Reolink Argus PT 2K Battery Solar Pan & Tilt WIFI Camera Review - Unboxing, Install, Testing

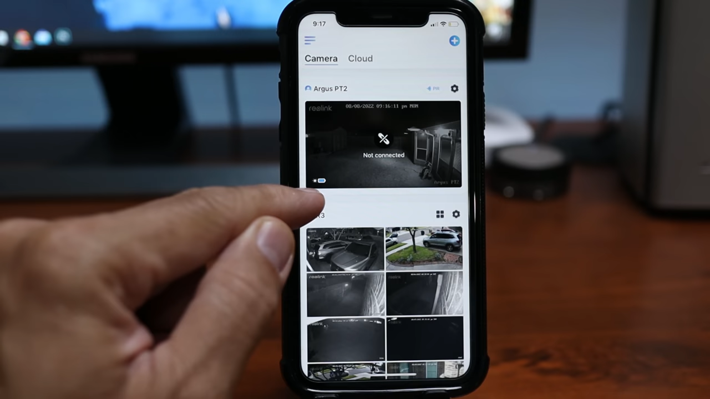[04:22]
In here you can see the battery level and that it is hooked up to a solar panel. On top, you can turn off the motion sensor so that you don't have to go to the settings for it.
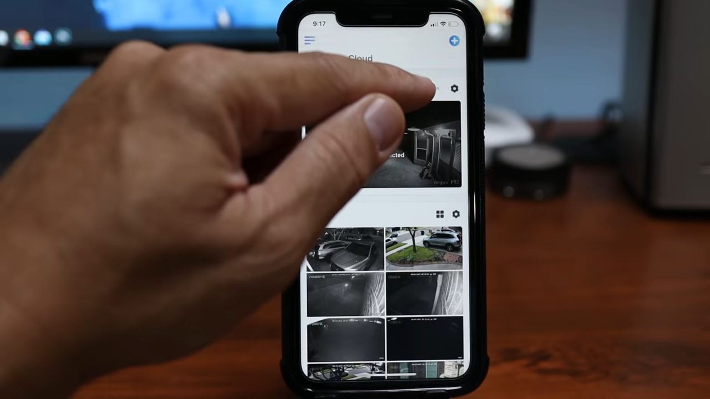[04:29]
Click on the snapshot and it will load up the live view which loads up decently quick.
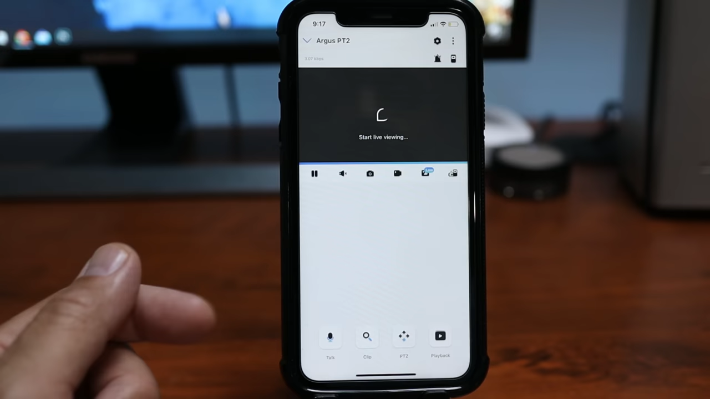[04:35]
In here you can pause the live view, listen in, take a snapshot or record the live view, and you can change the resolution of the live view to 4 megapixels.
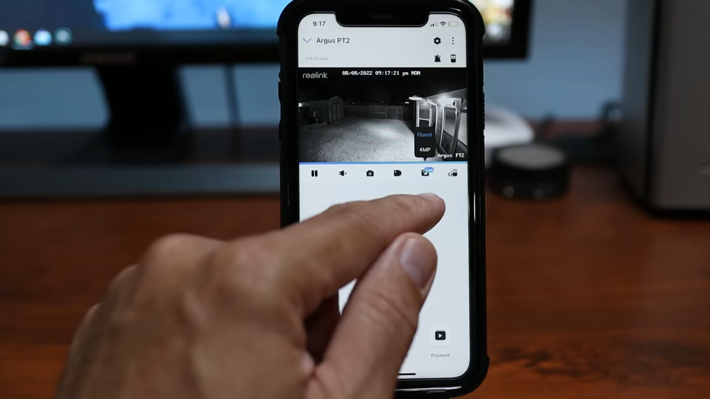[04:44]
And you can view in landscape mode.
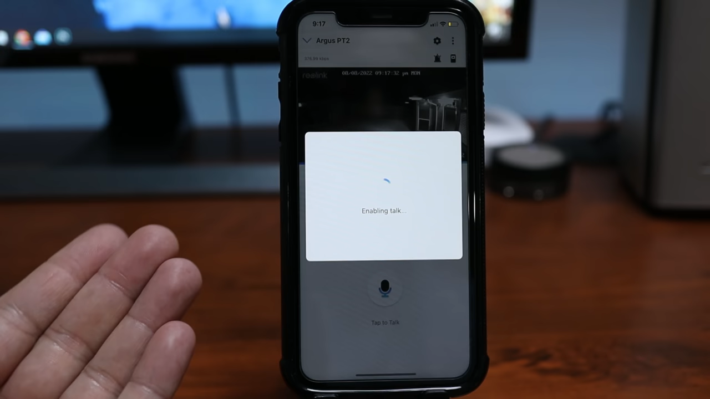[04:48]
On the bottom, you can start two-way talk which is full duplex and we have PTZ controls. And you can barely see it but you will have a joystick. And that's it. No motion tracking nor no preset positions on this one.
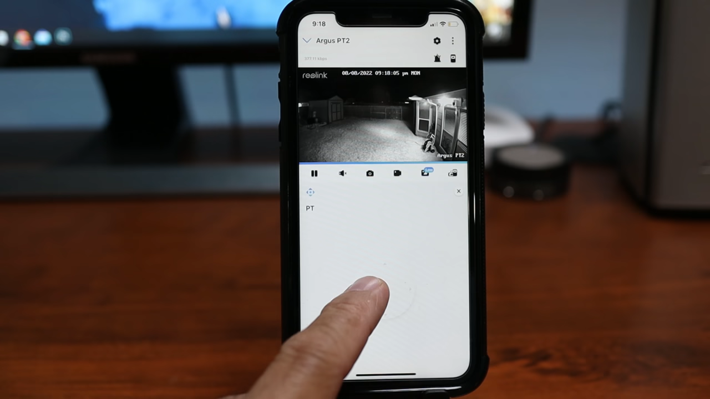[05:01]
With the joystick, you can pan the camera left or right. And you will not be able to change the speed of the panning and tilting.
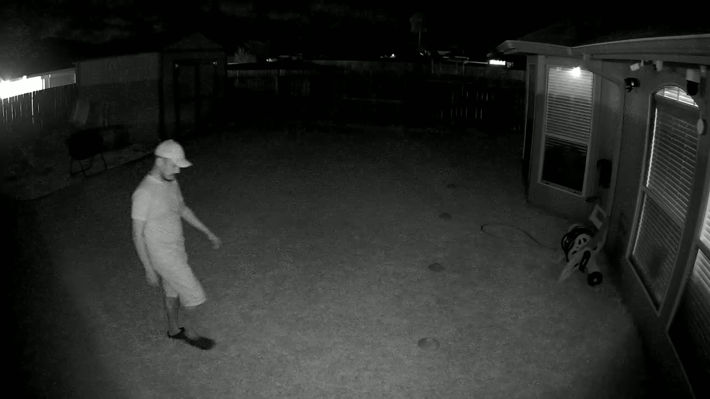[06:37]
This is the video quality of the Reelink Argos PT, the 2K version at night.
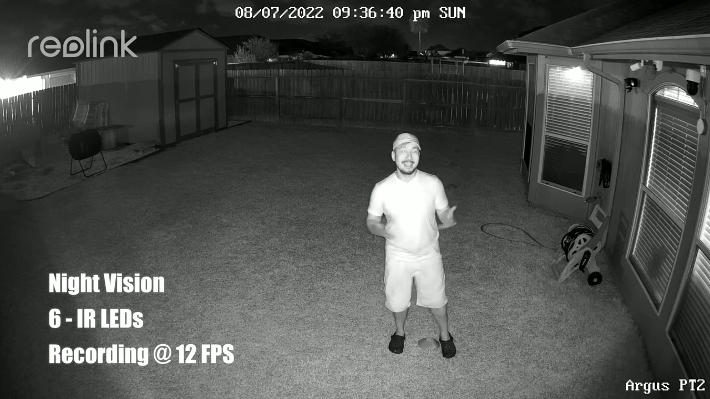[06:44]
And this infrared night mission with its 6 infrared LEDs. And this one looks like at 10, 15, 20, 5, 30.
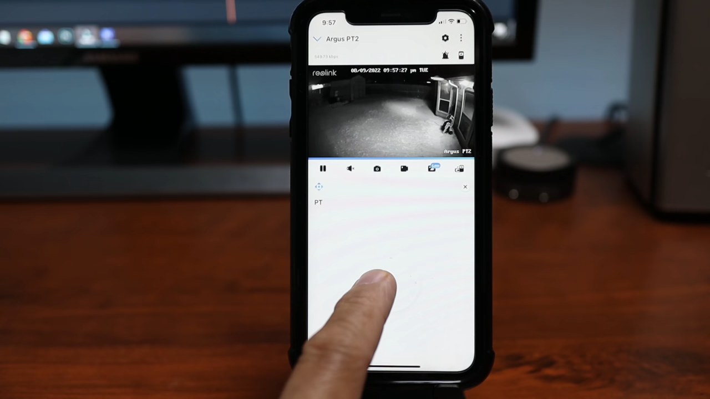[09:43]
But I'm assuming you're going to buy this camera because it is a pan and tilt. And the only thing you can do is manually pan and tilt the camera. No options to be able to set preset positions or for motion tracking. Or even just set a home position.